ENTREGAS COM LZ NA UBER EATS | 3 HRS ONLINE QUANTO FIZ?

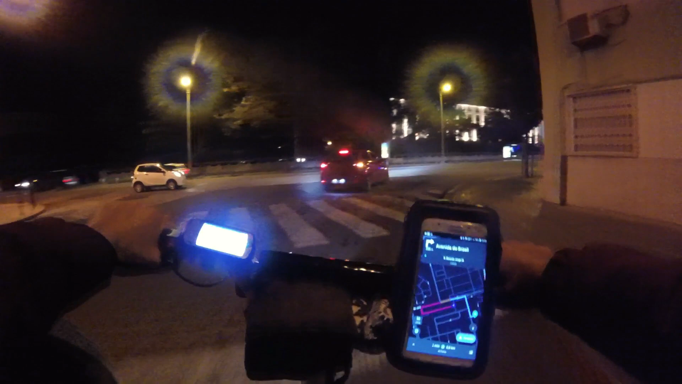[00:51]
Não posso não, na verdade não aconselho ninguém fazer isso. Só que como é uma trotinete, eu entro algumas vezes nas calçadas, entendeu? Eu subo as calçadas e não preciso ficar acompanhando o trânsito.
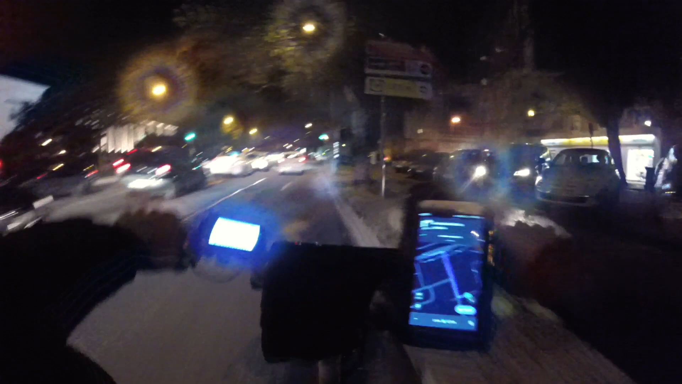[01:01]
Então vamos lá, ó. Virar à direita, não tem seta a trotinete. Lá na frente à esquerda. Mais um vídeo aí, rapaziada, pra vocês aí, certo? Querem mais informação da Uber aí? Vou falar nesse vídeo aqui, vou fazer um take bem rápido lá no Saldanha, onde é que vocês vão conseguir a conta no final do vídeo, porque a minha conta é alugada, mano. Entendeu? Virar à esquerda aqui, ó. Aí o Glovo deu a moral. Vamos aqui, ó. É o forno. Ao forno.
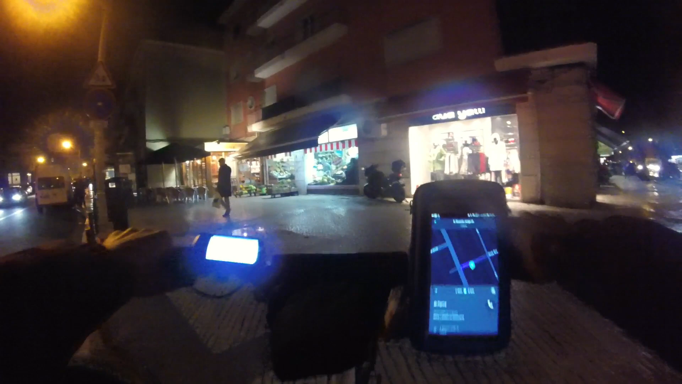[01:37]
Tá aí, rapaziada. Restaurante é esse. Aí, ó.
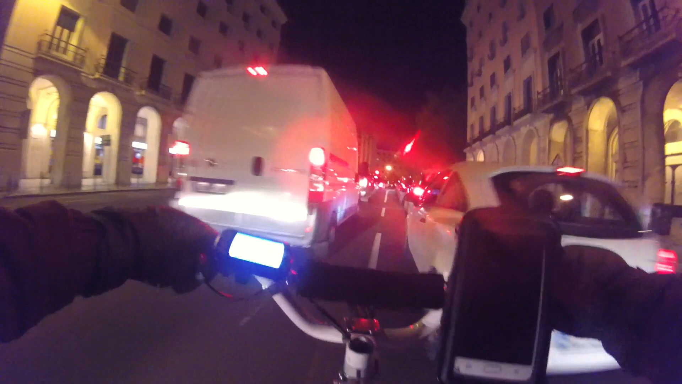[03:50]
Meu Deus do céu, mano. Você é no meio da rua entre os carros.
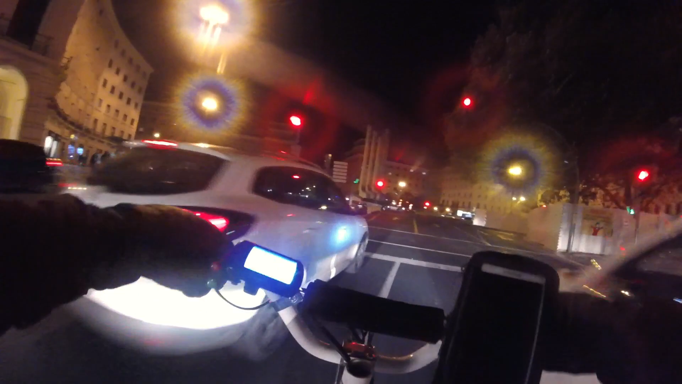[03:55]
Ó, tá aberto pra pedestre. Lá aqui, ó, devagarzinho também.
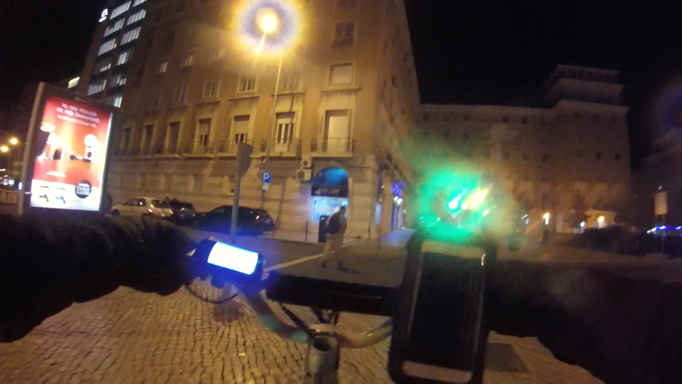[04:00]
Abriu pra pedestre de novo. E a gente é pedestre, mano. Trotinete, a gente é pedestre. Vamos que vamos, rapaziada. Mais uma vez no cantinho. Sem atrapalhar ninguém.
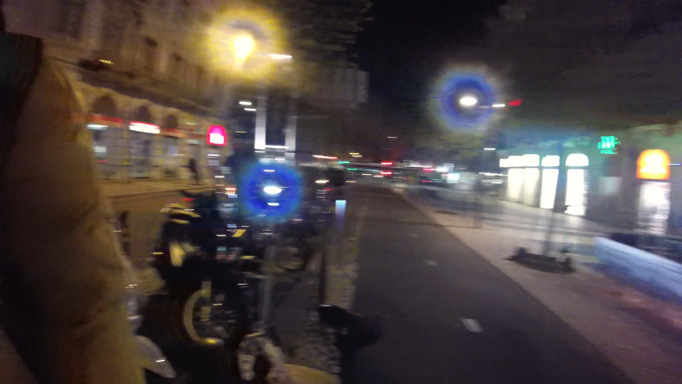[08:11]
Ah, mano, eu tô usando os... Corre é mais rápido, né, velho? Você entra aqui, já sai do outro lado. Sobe a calçada. Calçada, desce. Entendeu, mano?